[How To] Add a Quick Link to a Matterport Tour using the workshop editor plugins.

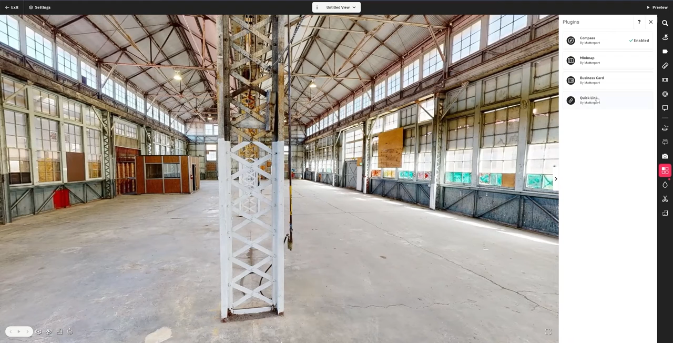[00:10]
link to the bottom left of this Matterport tour. So I went to edit in workshop I clicked on plugins and then quick link.
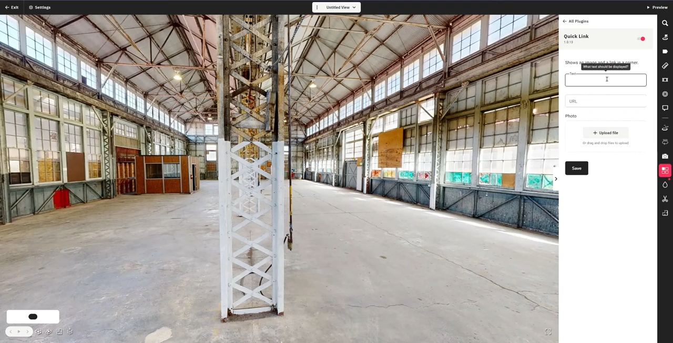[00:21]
I'm gonna enable this and we're gonna create a text and I'm just gonna call this learn more and then I'm gonna put my website here and I'm gonna upload a logo. Once I do that I hit save and then I'm gonna see that now the quick link is down here on the bottom left and if you hover over this you'll see that when you click it it'll take somebody to the URL you put in which in my case is my website.